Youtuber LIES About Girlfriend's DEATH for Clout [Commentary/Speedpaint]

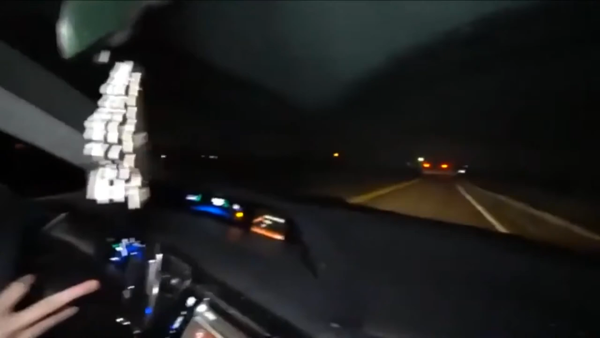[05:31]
Oh, there's lights over there. Is that it? Yeah, bro, I think that might be it. Is that it right there?